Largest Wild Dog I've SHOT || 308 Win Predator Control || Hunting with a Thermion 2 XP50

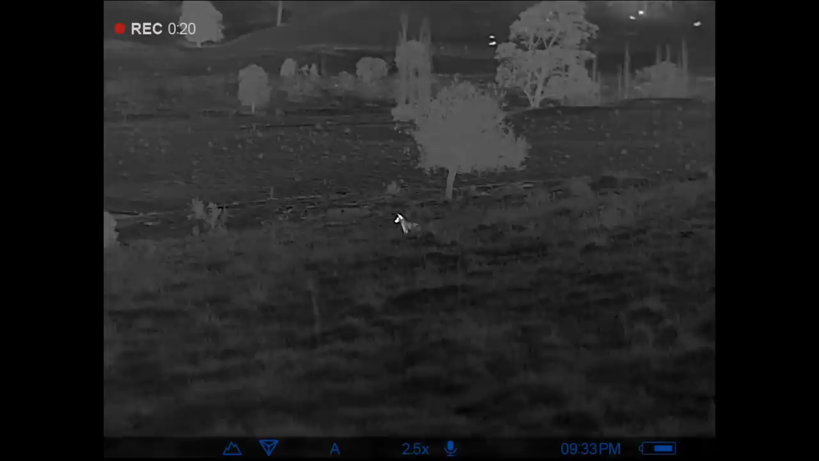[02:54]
I've just looked out across this valley that I'm overlooking and I can see some big heavy looking clouds coming in,
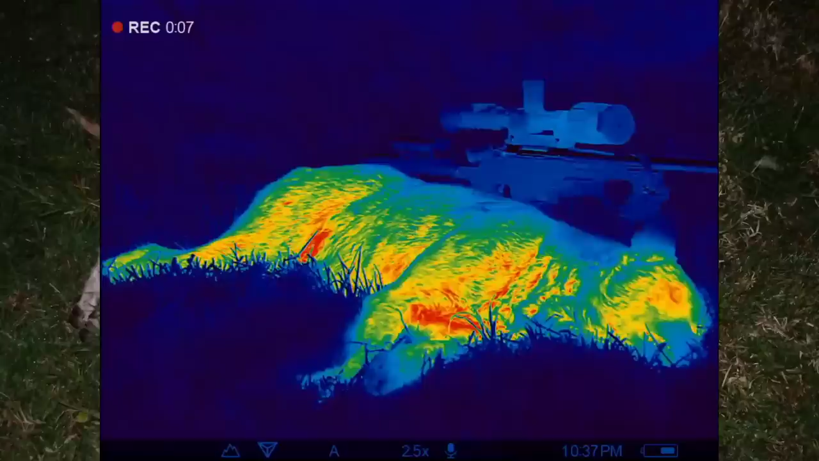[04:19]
I've got a couple of pictures of his teeth and stuff like that, it's quite a heavy animal, I'd say it's probably, look, Alsatian sized, you can see it there in relation to my gun,